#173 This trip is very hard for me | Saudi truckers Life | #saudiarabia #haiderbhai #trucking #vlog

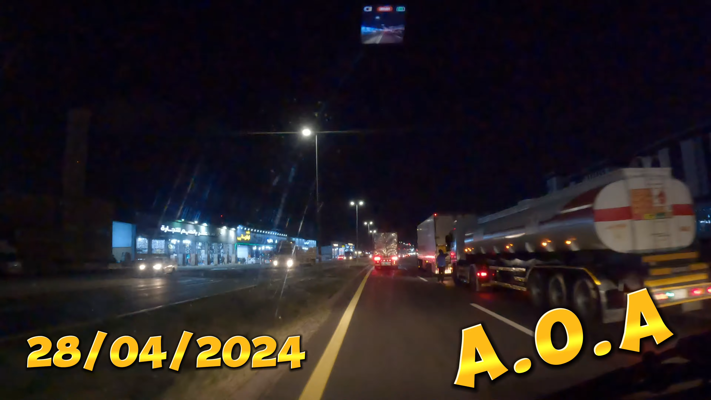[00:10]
ਦੋ ਟ੍ਰੇਲਰ ਨੇ ਆਪਸ ਵਿੱਚ ਚੁੰਮੀ ਲਈ ਹੋਈ ਹੈ ਇਸ ਲਈ ਅਬ ਰਸ਼ ਹੋ ਗਿਆ ਹਾਂਜੀ तो भाई ये जो दो ट्रेलर वाले खड़े थे ना इन्होंने आपस में चुम्मी ली हुई थी।
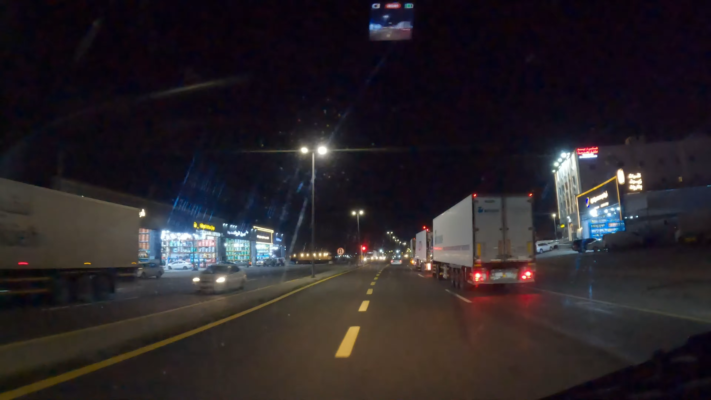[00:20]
हाँ जी एक दूसरे के पीछे इन्होंने मारी है या पता नहीं क्या हुआ है। वो अगले वाला ट्रेलर था ना जो उसका ड्राइवर बाहर निकल के आया हुआ था और इससे बहस कर रहा था पिछले वाले से।
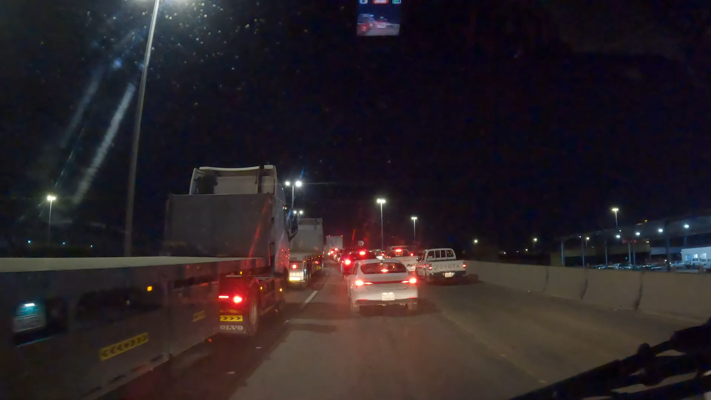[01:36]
ये तो अभी ट्रेलर नहीं आ रहे नहीं तो इधर बहुत बड़ी लाइन होती है ट्रेलर की। अब हमने इधर से होना है लेफ्ट भाई लेफ्ट हो जाएंगे
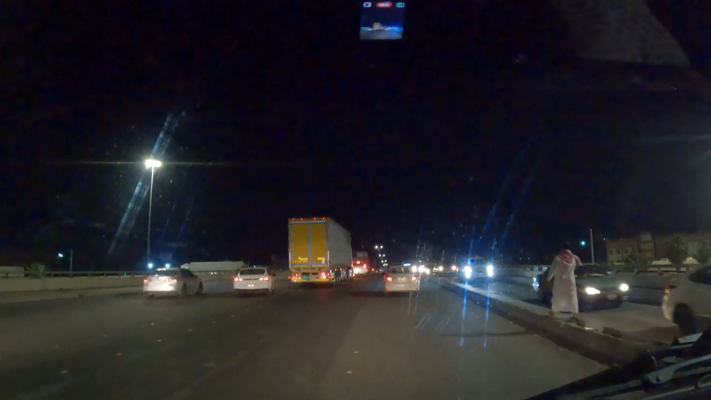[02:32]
जुर्माना तो खैर नहीं होगा इंश्योरेंस है पड़ी अपने पास लेकिन कौन बनवाए कौन कुछ कराए भाई अपना ध्यान करो और दूसरों का भी ध्यान करो मासड़।
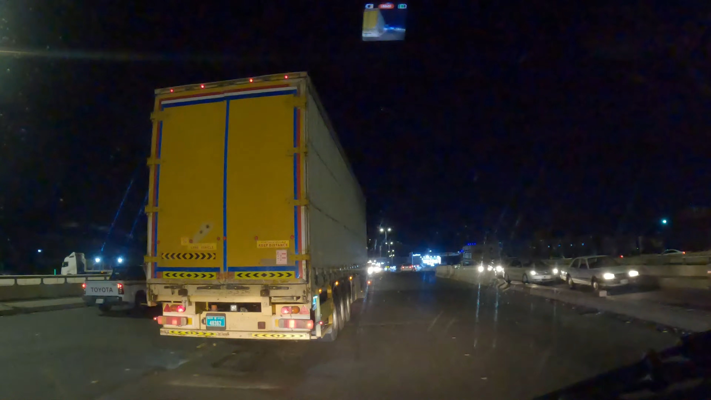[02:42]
हाँ जी चल भी उस्ताद अभी सीधा अगर चले जाओ ना सीधा हम ताइफ के सेंट्रल में चले जाएंगे ताइफ सिटी के सेंटर में
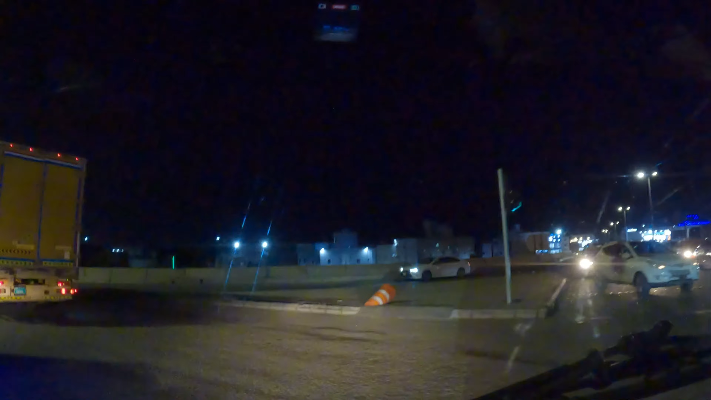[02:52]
लेकिन हम उधर नहीं जा रहे भाई हम लेफ्ट मुड़ गए हैं अब रियाद रोड की तरफ।
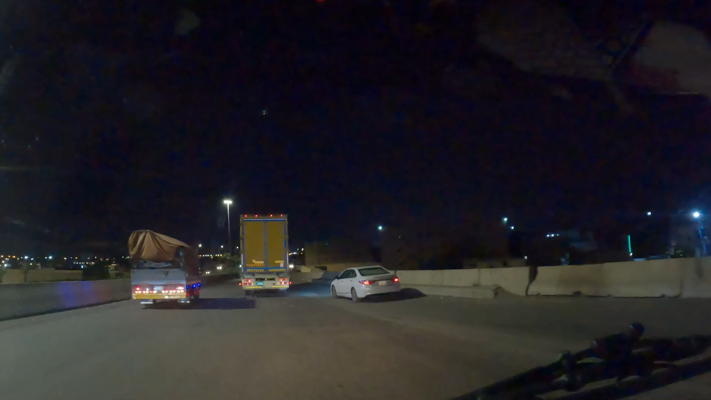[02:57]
अब ये सीधा रियाद जाएगा सीधा इधर उधर नहीं मुड़ना भाई आप लोगों ने सीधा
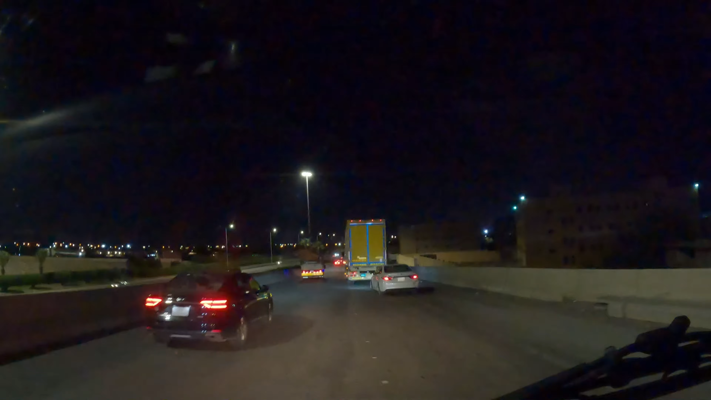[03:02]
जाना है आपको ये सीधा रियाद की तफ्तीश के ऊपर जाके ब्रेक लगाएगा मुजैमिया वाली पहाड़ियों के ऊपर ही। हाँ जी
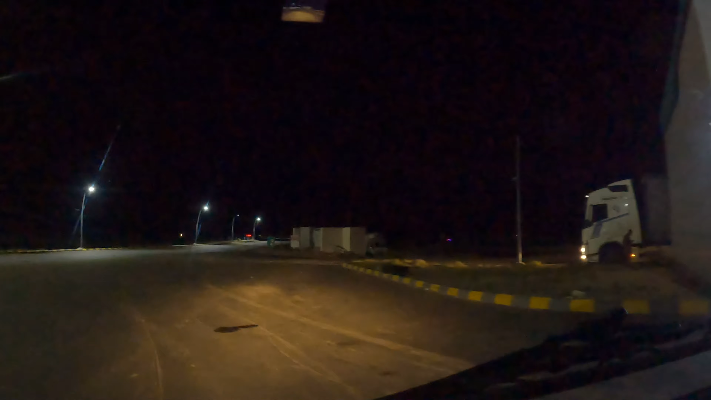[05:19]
तो भाई आगे बिजली जो है ना चमक रही है आपको शायद।
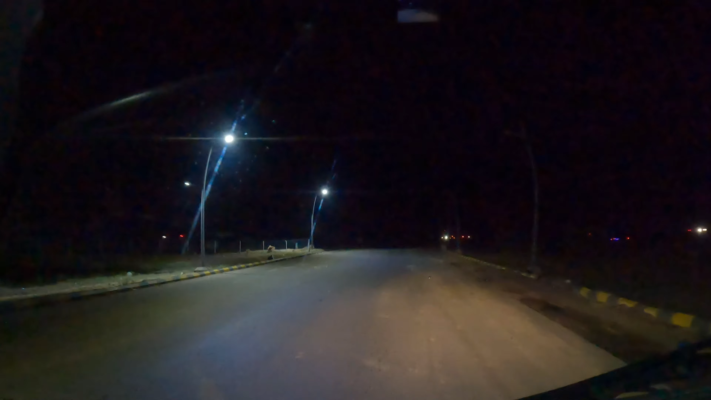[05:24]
तेरी खैर है, नजर आई कि नहीं आई? देख लो मौके के ऊपर, मैं बात कर रहा था मौके के ऊपर ही बिजली बजी भाई। भाई बड़ी तगड़ी डेंजरस वाली बिजली बज रही है आगे, अल्लाह खैर करेगा।